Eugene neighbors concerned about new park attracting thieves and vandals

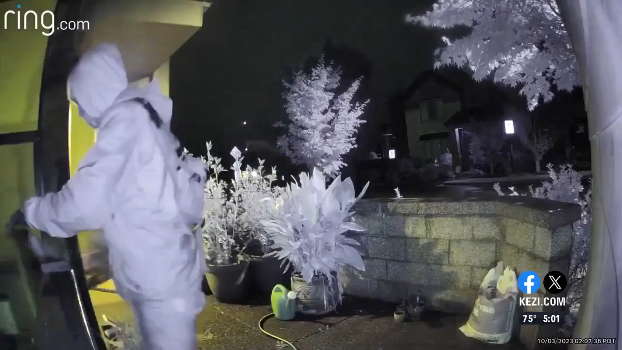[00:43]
The same man caught on this ring footage, trespassing in a nearby housing complex, is believed to be the same here a week prior.